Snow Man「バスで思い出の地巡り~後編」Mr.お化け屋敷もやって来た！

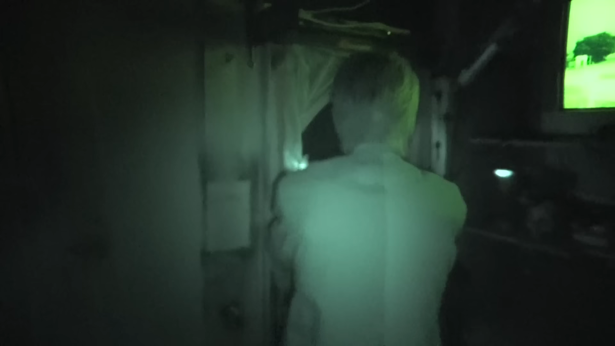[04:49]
かもう進めないとダメだーやばい、
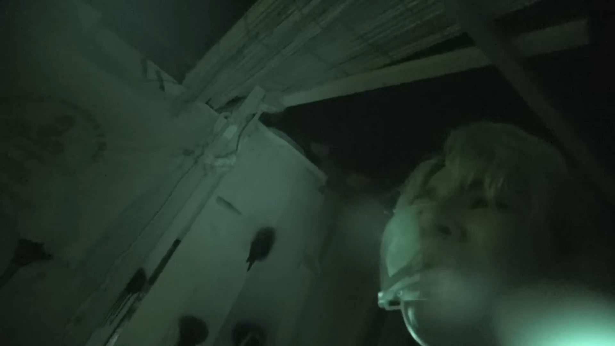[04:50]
見えない、ほんと前が
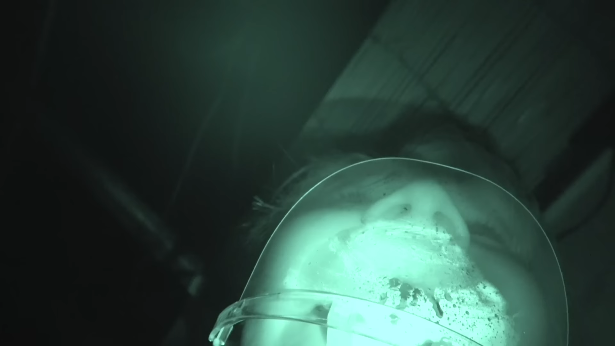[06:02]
やだ、やだやだ、いる
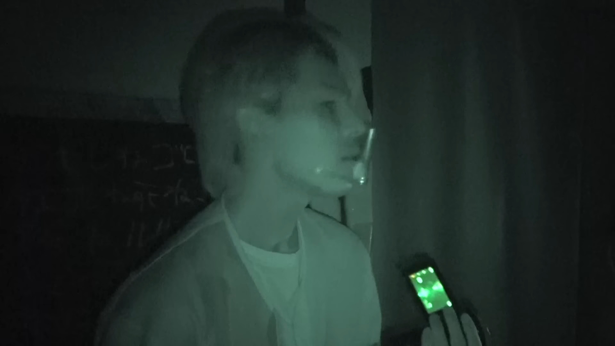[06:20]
まじで、まじで無理、まじでやばいいや、
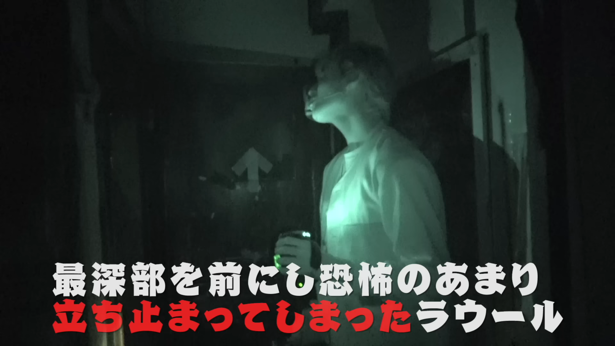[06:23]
ほんとに無理、ほんとに無理ここのエリアがやばい、もうすでに見えてんだけど釣られてんのよ、首がだから、みっちゃんがいっぱいいるの
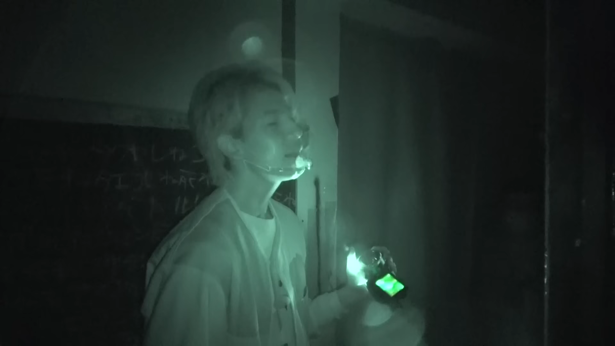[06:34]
やだねえ、もう、みっちゃんどうやって出てきたのあれ、まじで怖いんだけどいや、